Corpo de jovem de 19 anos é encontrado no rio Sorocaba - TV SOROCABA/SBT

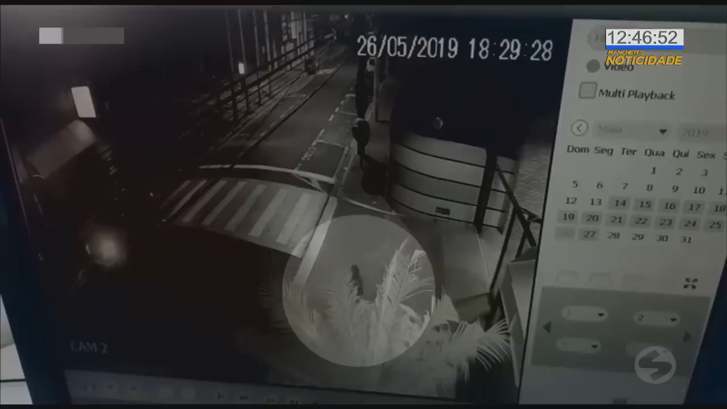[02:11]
A gente tem imagens da Câmara de Segurança da faculdade que mostram o exato momento em que a menina sai da faculdade e ela segue em direção a um carro.